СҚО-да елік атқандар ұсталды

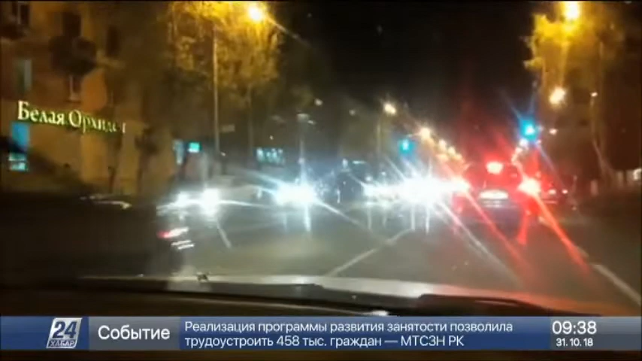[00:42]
Өскеменде жолаушылар автобуса шағын жүк көлігінен соқтығы сып қалды. Соқты екпенімен 12-ші ағыш бағыттағы автобус тұратуарға шықып кеткен.